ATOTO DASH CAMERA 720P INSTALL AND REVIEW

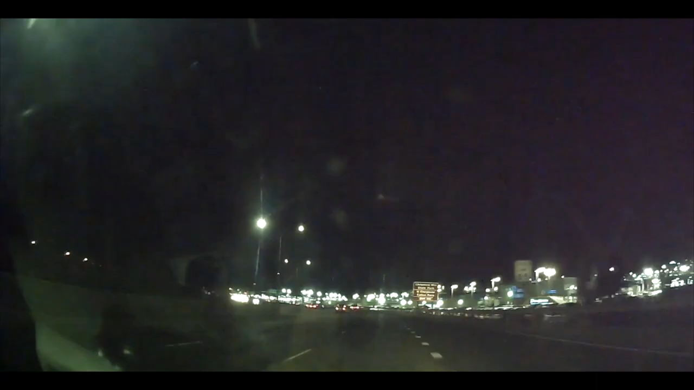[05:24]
You can record in three minutes, five minutes, ten minutes, or it'll do continuous.